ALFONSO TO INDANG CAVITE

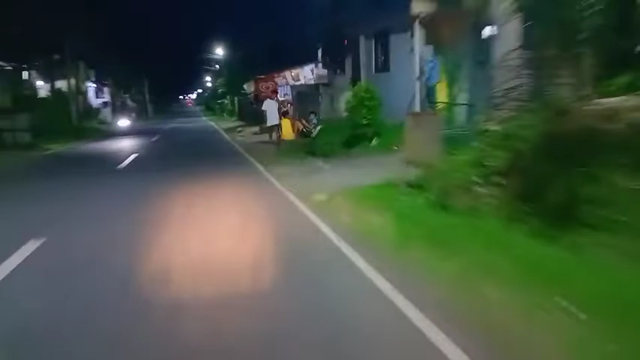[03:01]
Nang Kapakalabit Napakalabit po dito Sa Alponso, Indang Dahil sa Alponso, Indang Huwag po nang lamig po Ang panahon dito May pananaputo Dito ng Tagaytay Kaya yung labig po Ano nang maramdaman po Kaya patuloy lang po tayo Mga doon sa pagkayaan Ito na yun
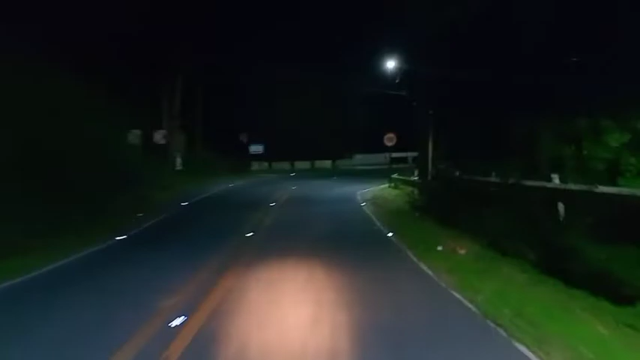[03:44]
bababa po tayo Galing po tayo sa mataas Bundok Siyempre Tagaytay, bundok po yan Ito mga daan dito Siyempre, yan Anong kadilim dito Buti may ilaw na ngayon Ang panahon ng
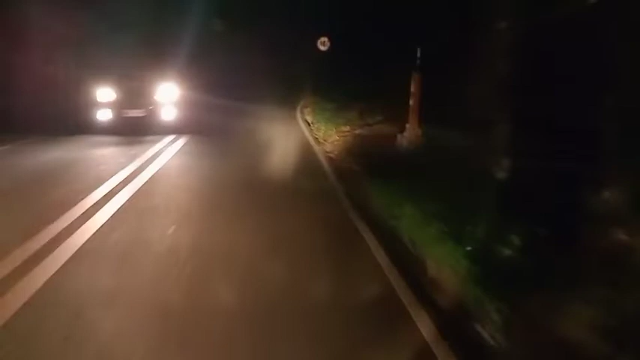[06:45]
Ayan ang tulay. Kita nyo naman. Pakakon naman.
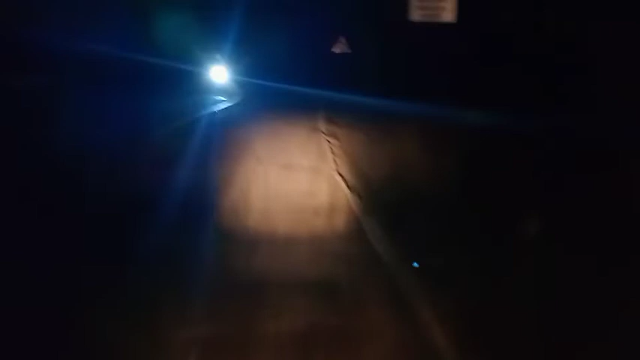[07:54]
Malamang, mag-tutula ka dito. Kung araw ito, makikita nyo kung gaano kaganda dito. Ito nasa kaliwa ko. Bangin yan. Siyempre.
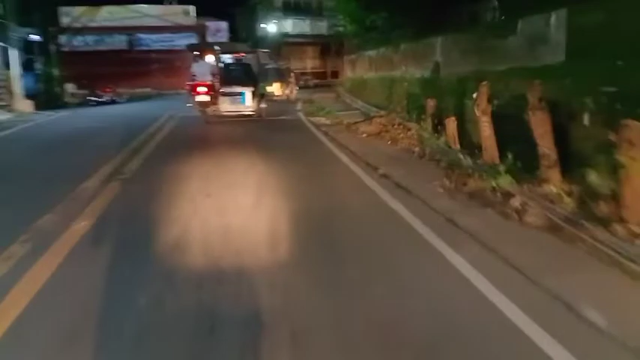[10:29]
one way to pero gabi na kasi gabi na kaya okay lang